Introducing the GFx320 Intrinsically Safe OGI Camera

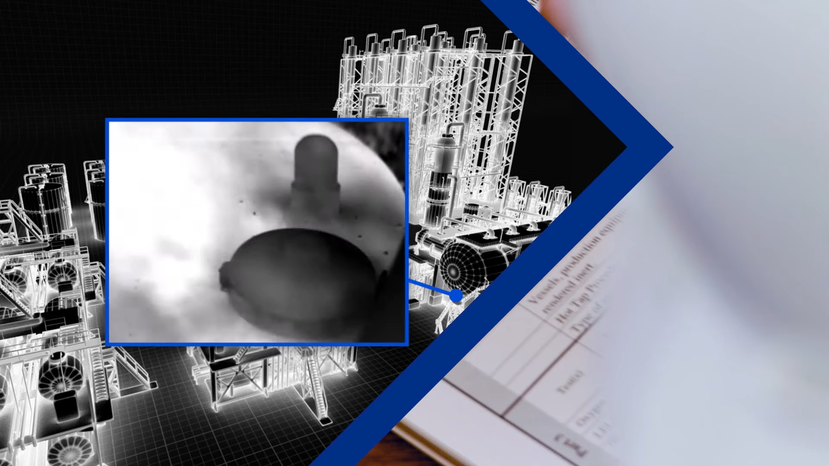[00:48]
Like all of FLIR's methane siding cameras, the GFX 320 is calibrated to measure temperature, allowing you to ensure optimal thermal contrast for superior gas visualization.
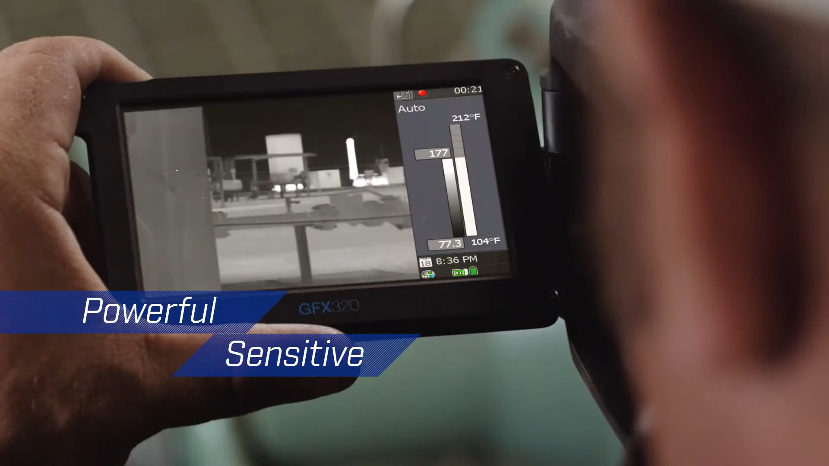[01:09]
On screen: scale top 212°F, scale bottom 104°F
Intrinsically safe. The new FLIR GFX 320 Optical Gas Imaging Camera.